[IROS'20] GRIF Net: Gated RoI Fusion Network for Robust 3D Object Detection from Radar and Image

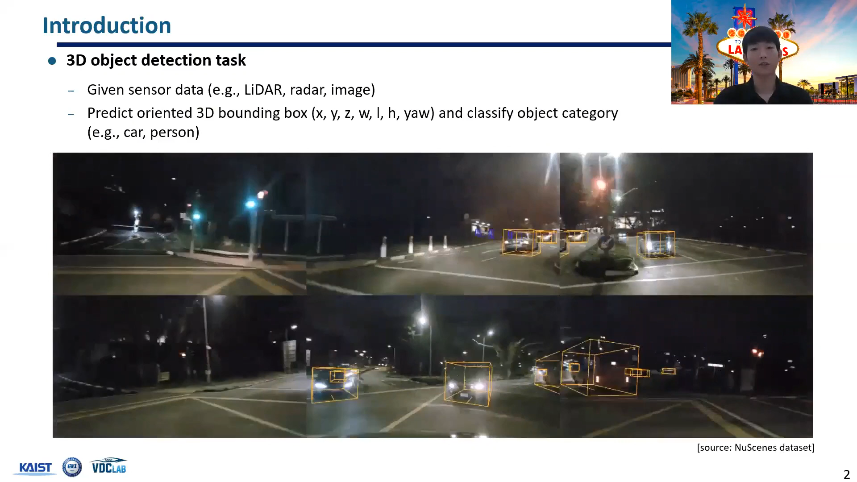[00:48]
At the same time, we have to classify the category
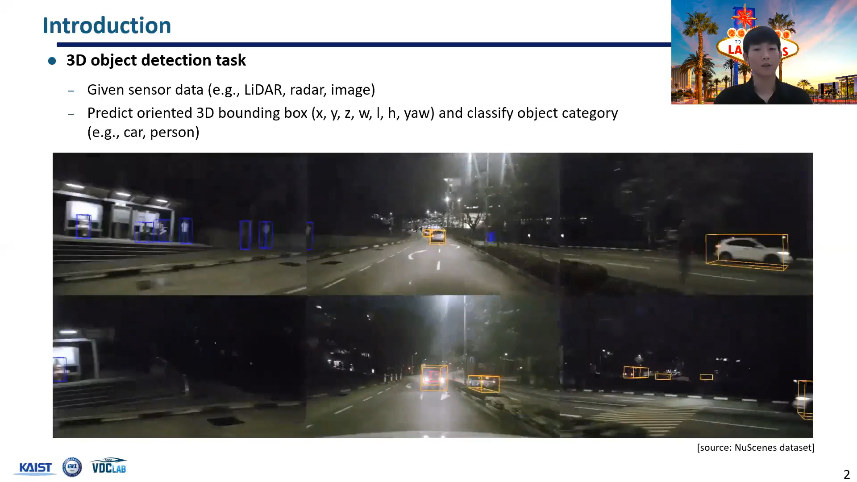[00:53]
given sensor data such as LiDAR or radar or camera image. The LiDAR is one of the most popular choice for highly automated vehicle due to its high accuracy.
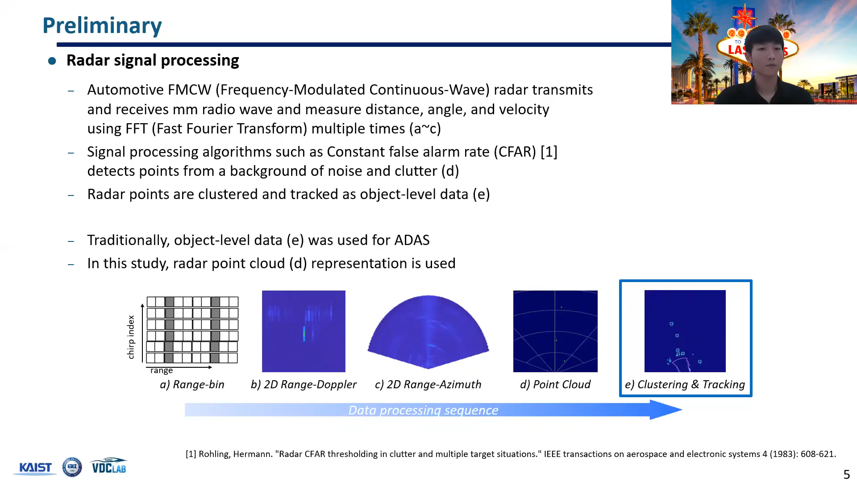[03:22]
This object-level data has traditionally been used for ADAS, but its performance is limited to less complicated environments such as highways. So, in this study, we exploit the radar in the point cloud representation to achieve the LiDAR-level performance.
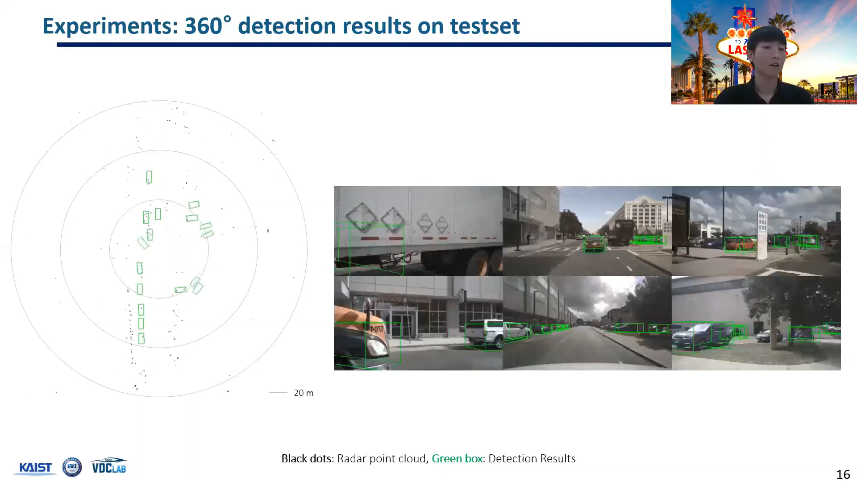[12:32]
The proposed fusion network successfully detects objects all around the vehicle. The network is well generalized to detect distant vehicle up to 60 meters.